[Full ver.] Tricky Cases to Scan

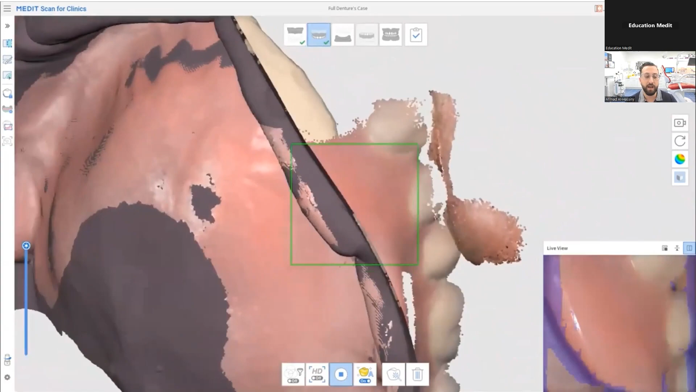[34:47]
And the really cool thing about the meta software is that it gives you the workflow.
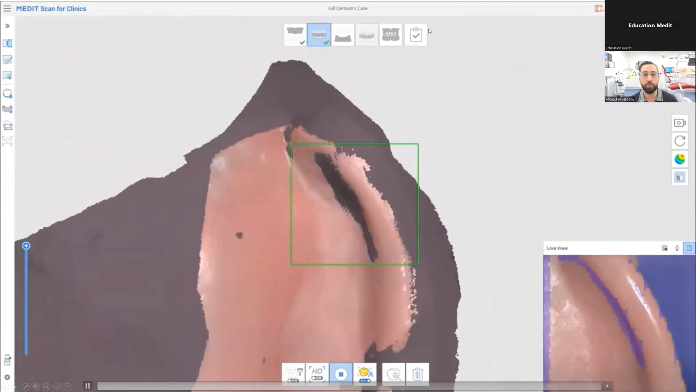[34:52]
You can see that it tells you to scan the dentureless and then the denture and the software itself will actually join those. So then you scan the lower dentureless,
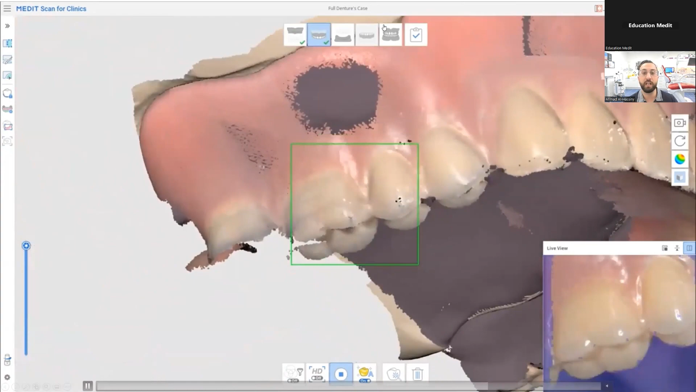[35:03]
the lower denture or wax rim or anything, any bite registration index and then you scan the bite in the mouth. If it was the dentures, you would scan the denture bite.